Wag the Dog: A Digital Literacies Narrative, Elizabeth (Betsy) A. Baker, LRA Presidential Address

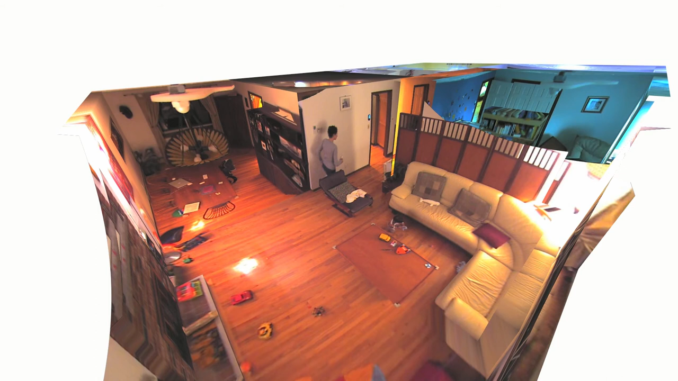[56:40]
Here, digital technologies are used to trace his son's movements across time. His son leaves a red trace. His nanny enters the room.
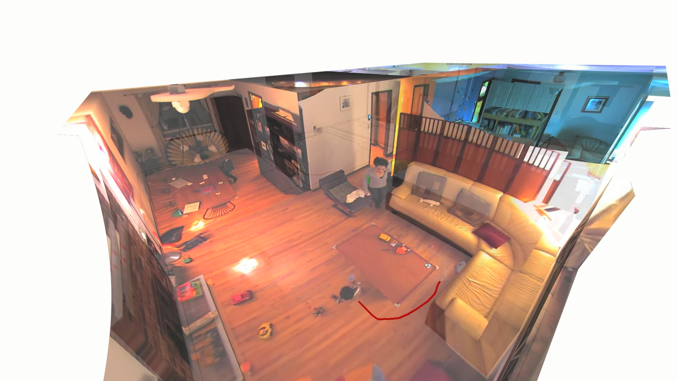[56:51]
Her movements are traced in green.